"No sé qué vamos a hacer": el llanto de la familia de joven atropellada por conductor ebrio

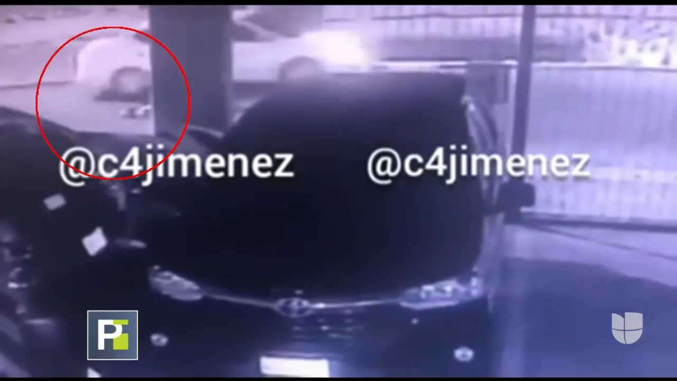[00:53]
El cuerpo tirado en medio de la vía. Después regresa presuntamente el agresor a ver lo que hizo, pero no se baja del auto. Es más, cuando alguien se acerca nuevamente, abandona el lugar.